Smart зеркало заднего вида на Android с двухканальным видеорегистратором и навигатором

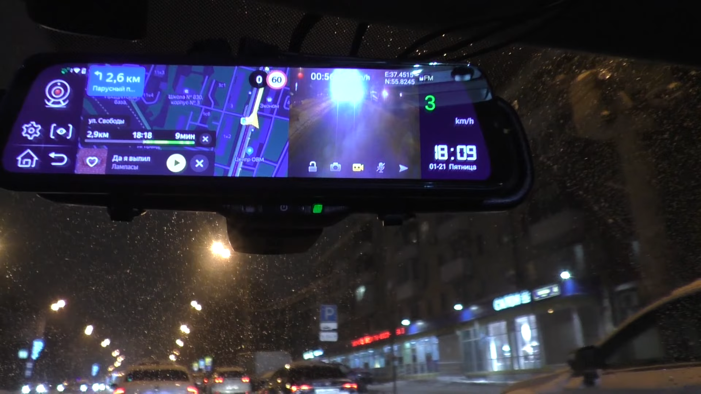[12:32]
Обратите внимание, на задней камере идет небольшая засветка, но она, в принципе, от ксеноновых фар, причем в большей степени, которые светят напрямую в камеру. Камера, к сожалению, установлена вот таким образом у нас, поскольку крепить ее больше пока некуда,
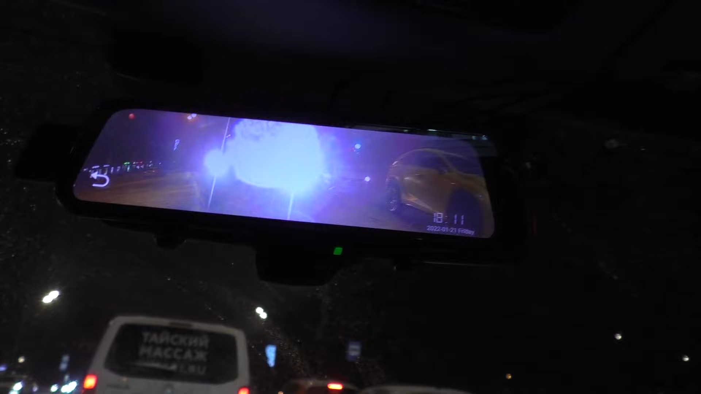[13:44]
Но засветки все равно, конечно же, есть. Никуда не денутся, тем более я больше чем уверен, на камере сейчас есть капля воды. Снежок идет небольшой, вот, и, собственно говоря, эта капелька нам и засвечивает. Сейчас подъеду,
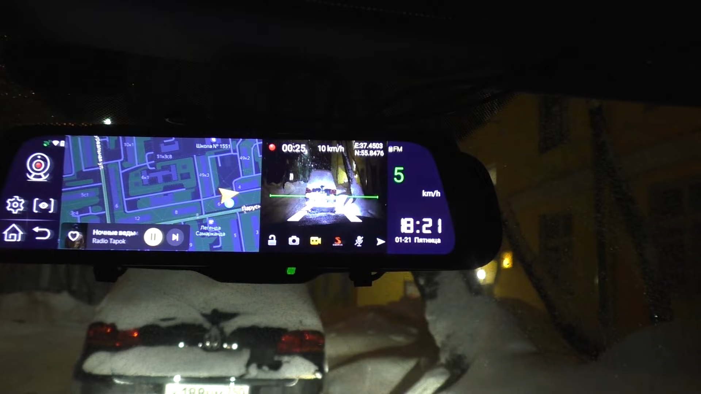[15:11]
Таким образом, мы установили камеру равнёхонько. Она при этом видит весь наш капот от края до края.